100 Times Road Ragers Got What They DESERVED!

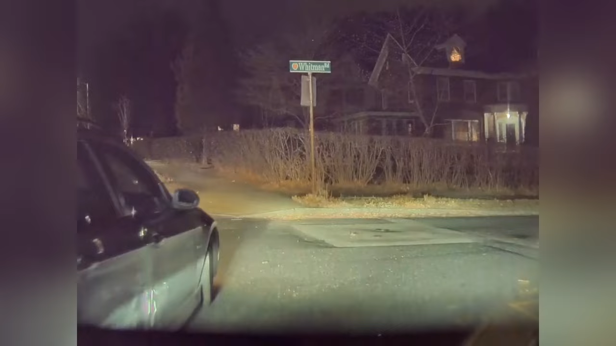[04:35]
There's an idiot who got exactly what he deserves for turning through traffic
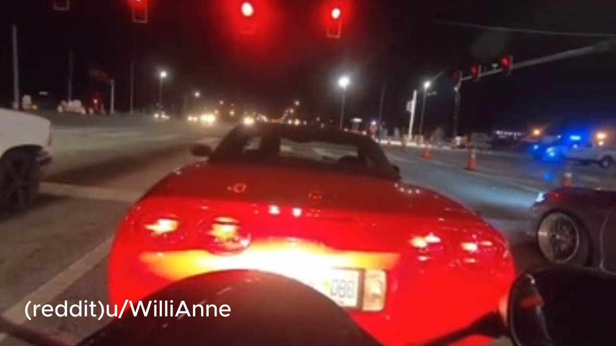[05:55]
This idiot used his expensive car to try and perform insurance fraud The cameraman was smart and lucky because he caught the idiot on camera
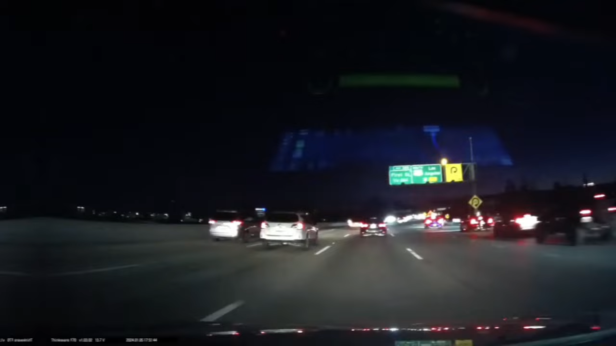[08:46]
you're supposed to get off at the next one and then go back to the right one What this driver did is dumb and dangerous
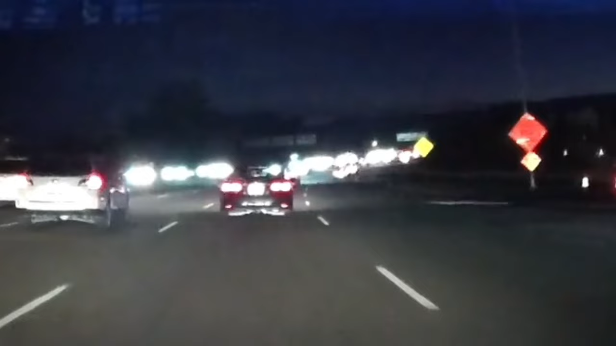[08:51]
Crossing solid lines on the road is always a bad idea This idiot takes it further by crossing the gore lane and cutting off the car in the lane.
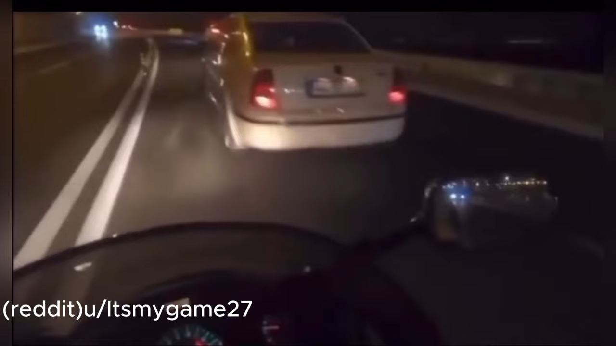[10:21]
Some speeding idiot tried to weave through traffic and ended up causing a multi-car wreck
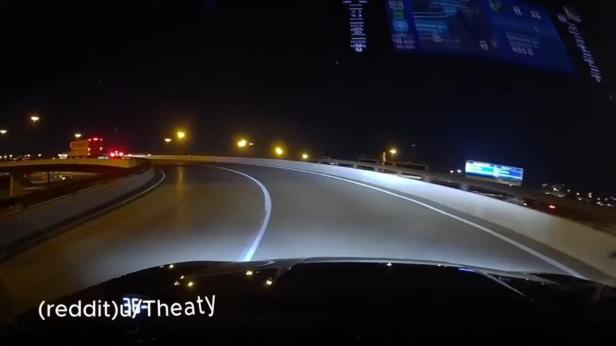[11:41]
This incident of driving on the wrong side of the road involved an elderly driver This incident of driving on the wrong side of the road involves an elderly driver
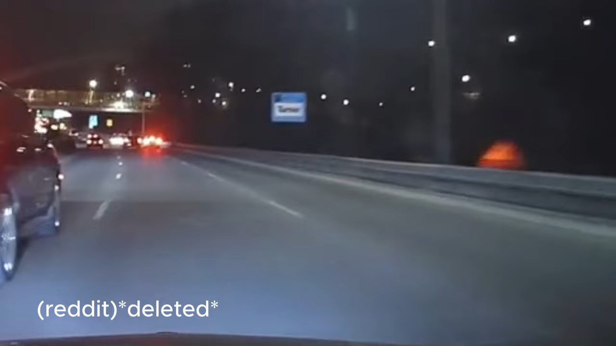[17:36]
We also don't know what made this driver rage and bump the other dude. Luckily, there wasn't a huge collision. The dude in the black car objectively makes some pretty dumb driving mistakes.